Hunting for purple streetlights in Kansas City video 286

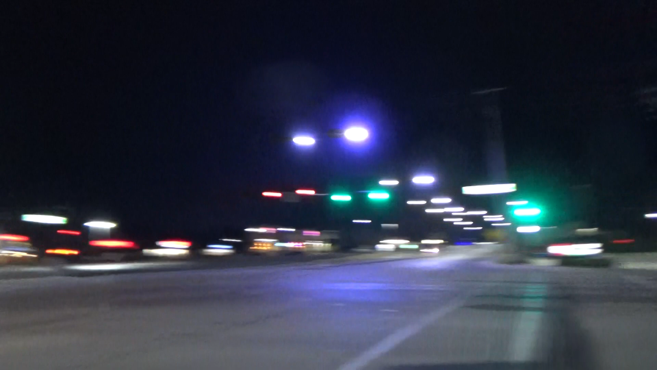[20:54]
So, looking to the north. See those purple street lights by Kansas City Avenue or Street or something like that, and Ridgeview